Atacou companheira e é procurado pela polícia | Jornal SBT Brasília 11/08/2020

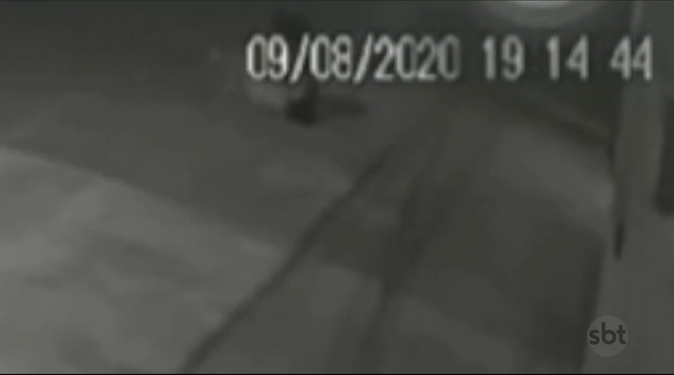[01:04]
Imagens mostram esse momento exatamente quando Fernando dos Santos esfaqueia a ex-companheira. Ela foi socorrida pelo SAMU, levada para o Hospital Regional de Itaguatinga e depois transferida para o Hospital de Base.